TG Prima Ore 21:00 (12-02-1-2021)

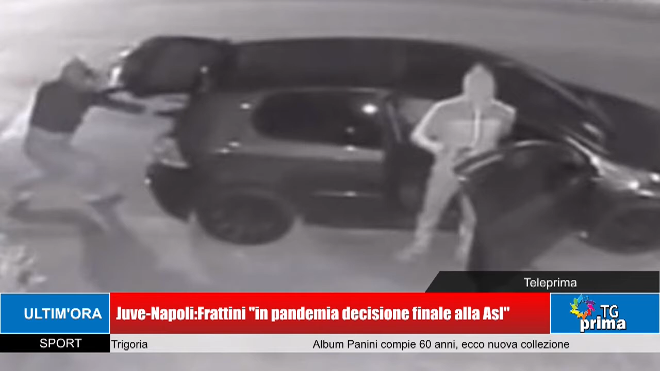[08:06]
In seguito un'altra auto si è lanciata a forte velocità contro le vetrine della stessa gioielleria,